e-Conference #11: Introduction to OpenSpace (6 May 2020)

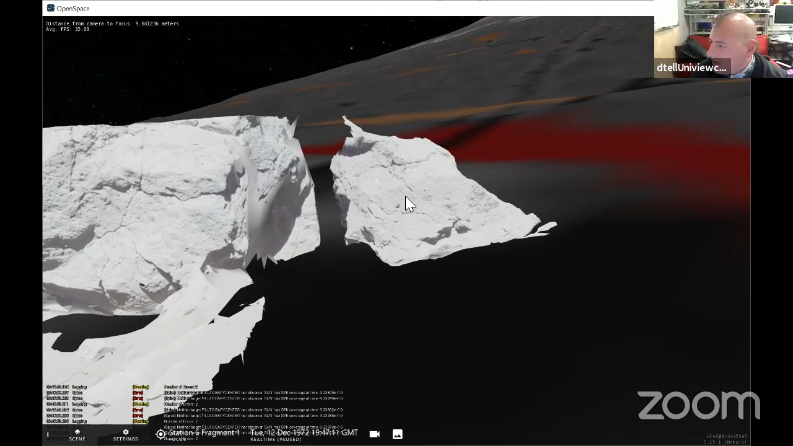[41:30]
I'll say this is the Station 6 Fragment 1 boulder. So again, it's incomplete because of course they were not planning to do photogrammetry with the moon and carefully index and take a picture of every side of the boulder from a perfect angle.
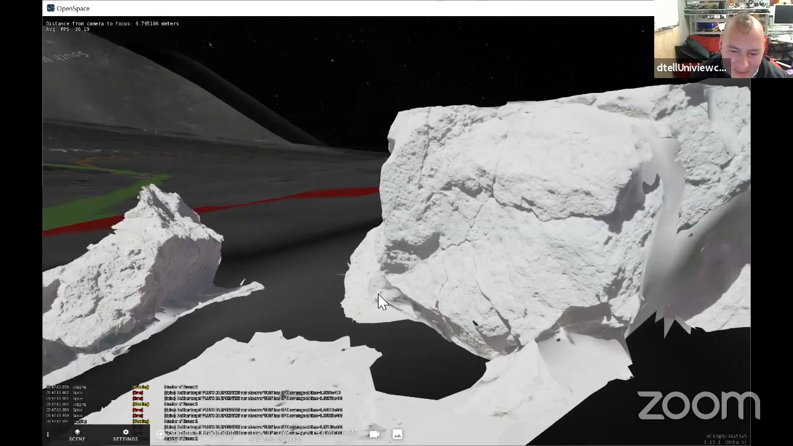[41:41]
But it's a great way to see this example of what OpenSpace is capable of, what these like human scale explorations of the moon look like.
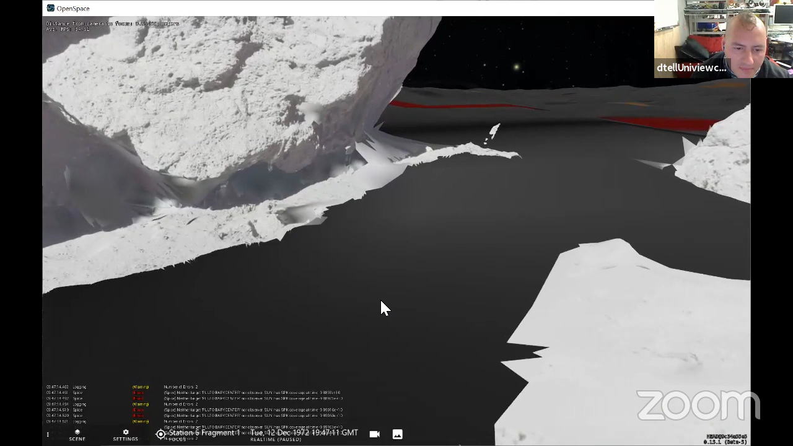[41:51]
Cause you're now like standing next to this boulder where Gene Cernan and Jack Schmidt actually stood.
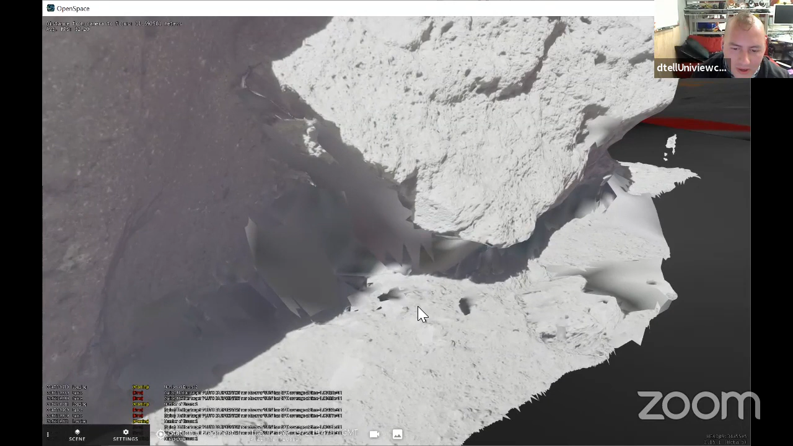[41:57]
And I can never remember exactly where it is,
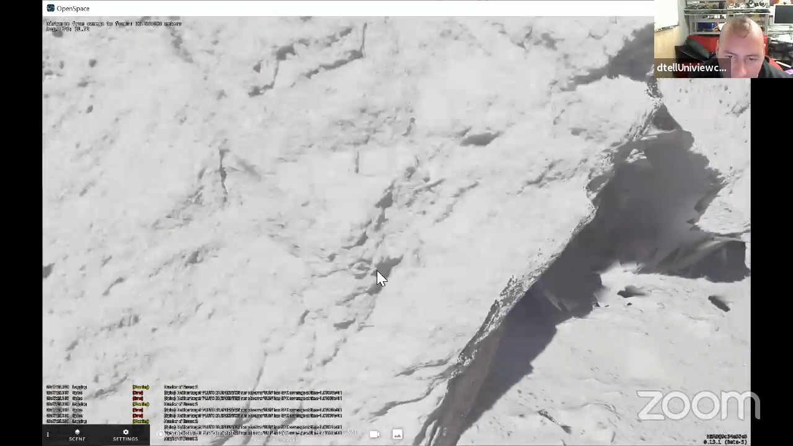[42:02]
but somewhere in this model is there actual footprint on the moon. Micah says it's to the right, to the right.
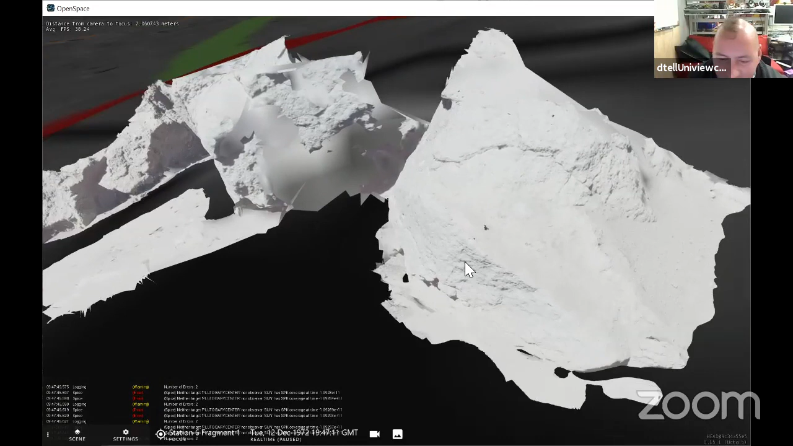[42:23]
I'm probably not gonna find it without wasting a bunch of time. Oh, I hit the right rock, Micah says.
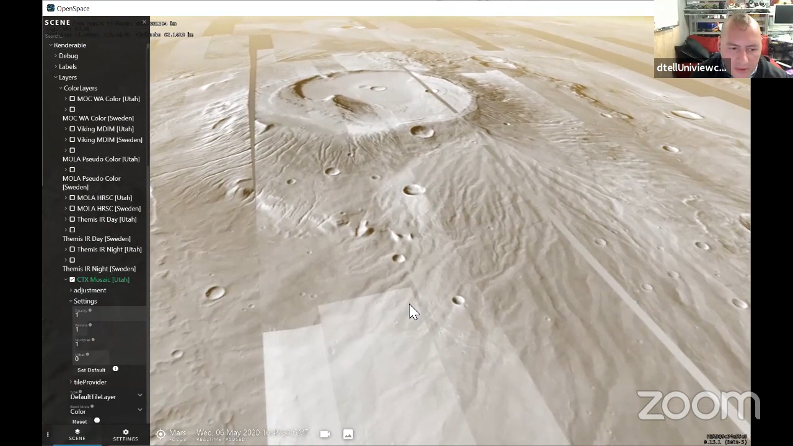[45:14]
In addition to these higher resolution color layers, there's also higher resolution elevation layers.
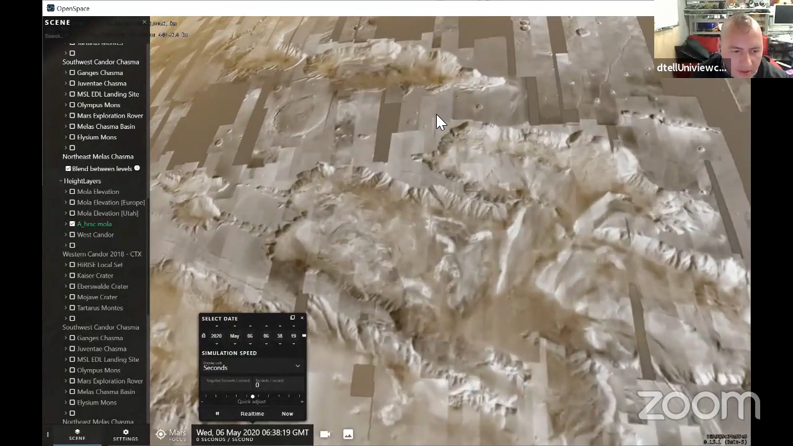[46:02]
and turn on some additional height layers.
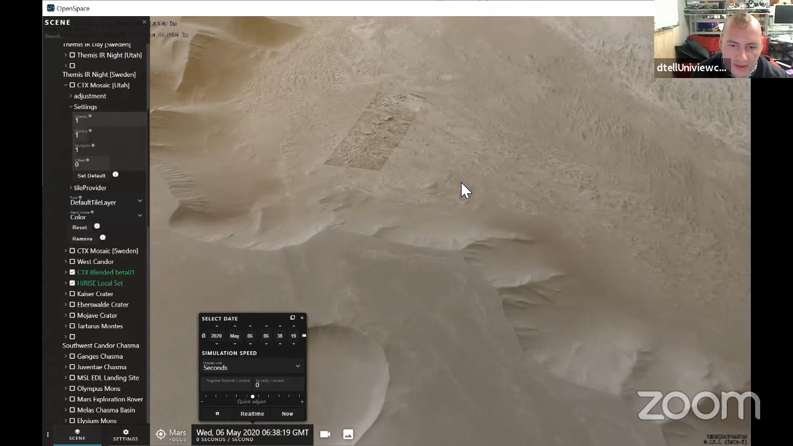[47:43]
getting here, like, you know, you can point to these boulders and say, this boulder is the size of a car, or this boulder is the size of you.